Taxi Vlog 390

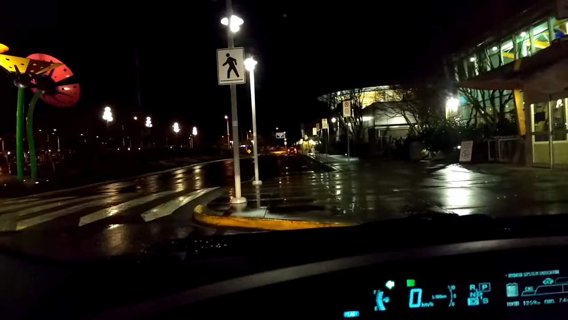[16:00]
Well here we are at the airport again. That's twice. Check out the flowers.
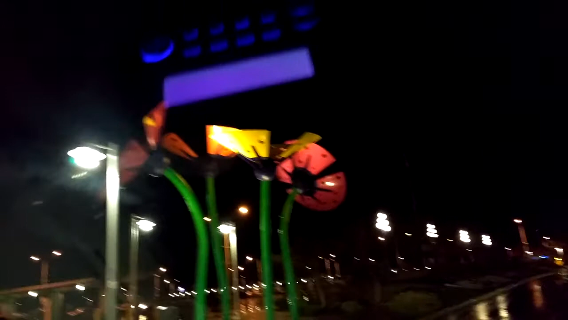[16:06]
That's two runs to the airport. Uh...
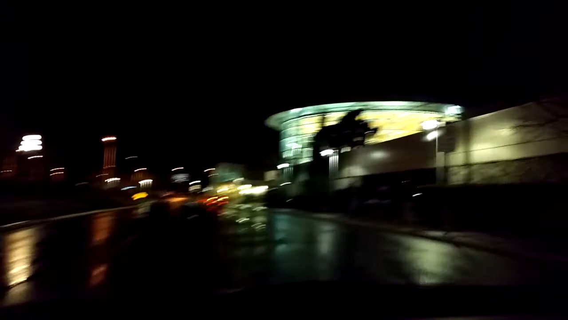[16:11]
On a morning that I thought was going to be hell. Uh... It's four minutes after...
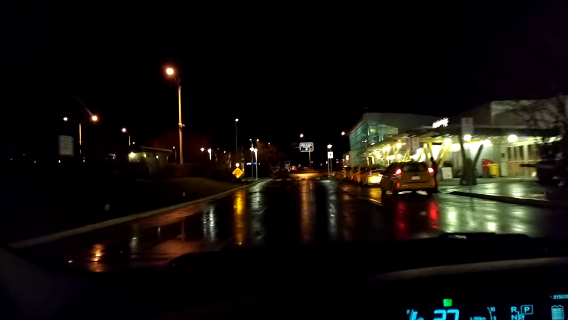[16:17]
Look at these cabs. They're all waiting in line for flights coming in.
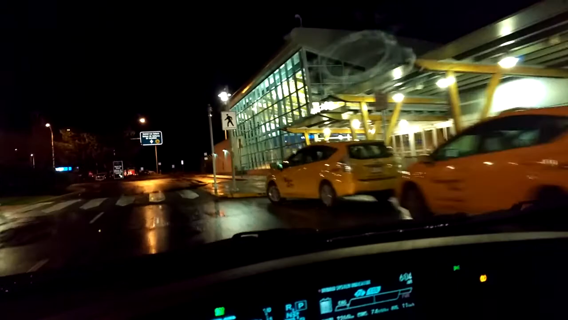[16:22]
I don't believe there are going to be any flights coming in for at least a couple hours. If not more than that. So now you're going to see the wacko roundabouts. This is especially for you Monica if you're watching.
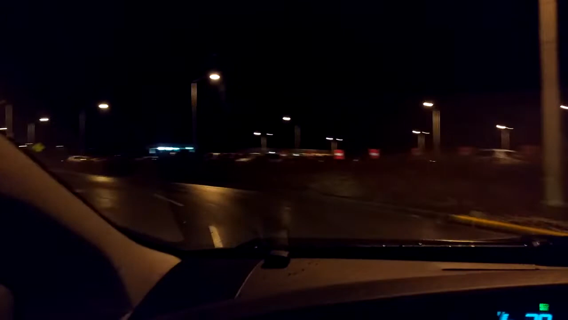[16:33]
Uh... This is uh... This is uh... Bullshit central. Uh... Look at all those. Car park in there. Car park. Okay. Here we go. Oh well. We're just leaving the terminal. Just leaving the terminal. For the second time this morning. Victoria International Airport. I made a killing now. I... I... I'm...
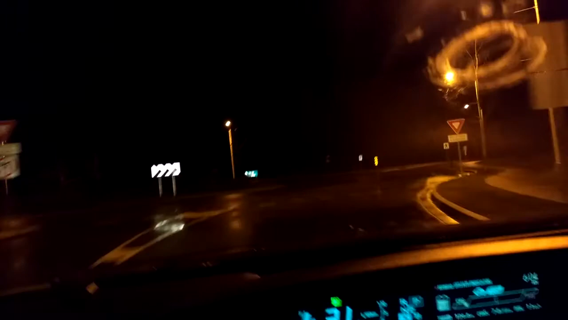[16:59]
I'm up about uh... Oh about a hundred dollars. Uh... Which is just where I want to be. There's this one roundabout right here. The one going around. Okay. So we've done... Three quarters of a turn there. Uh... Or three quarters of a three... A 270. Rather than a 360. A 270. Okay. So now. We go down. Go through the chicane's here. And then we go down the straightaway.